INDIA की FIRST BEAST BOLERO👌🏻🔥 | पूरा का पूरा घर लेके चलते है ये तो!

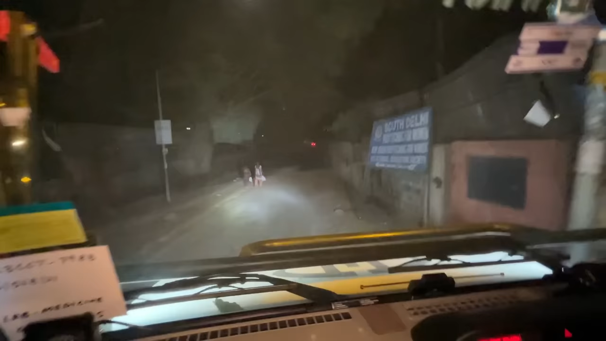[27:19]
पूरी सड़क लाइट में हो गई, लाइट में हो गई पूरी सड़क, नहीं तो यहाँ पर कोई भी लाइट नहीं है और देख सकते हो इतनी रोशनी।